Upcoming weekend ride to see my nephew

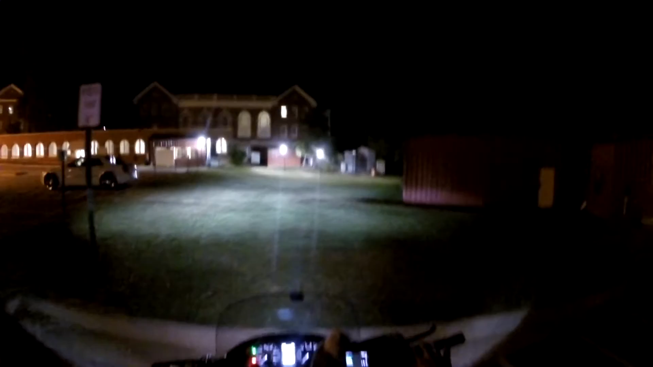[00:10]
Evening y'all, it's Renegade Biker 24, and I am off work, so I'm going to head to Wall-E World, and as you can see, I've got my helmet cam on, so, ah, just trying to, uh, get the, uh, angle right, so y'all can see it, um,
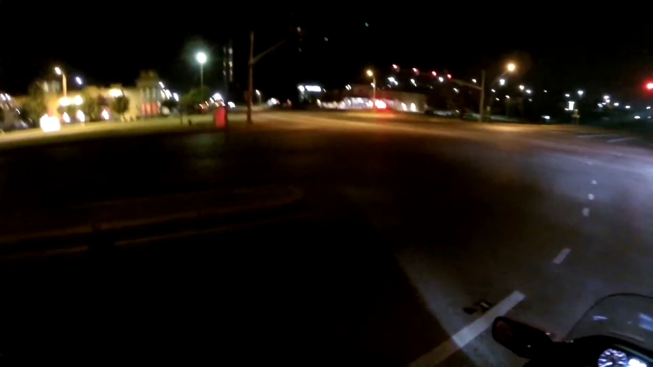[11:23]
so I'm not sure where this where this uh thing is yeah maybe it's back here okay green and there's nobody coming green okay
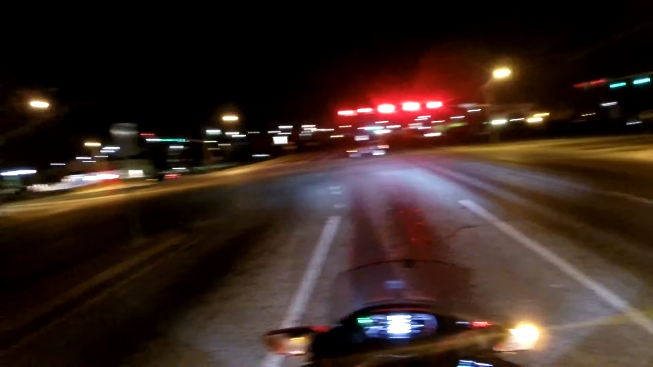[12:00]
and eventually I'll get that green arrow well look there's a car behind me and maybe it tripped it anyway so yeah uh redneck biker has been a great help for me and